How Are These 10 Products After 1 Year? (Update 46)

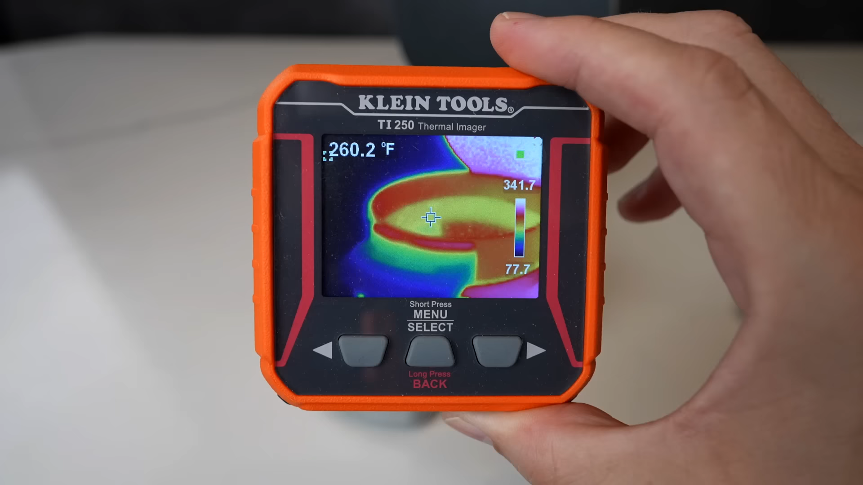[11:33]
On screen: spot 260.2°F
It's a crisp 260 in there. So, it's nice and warm.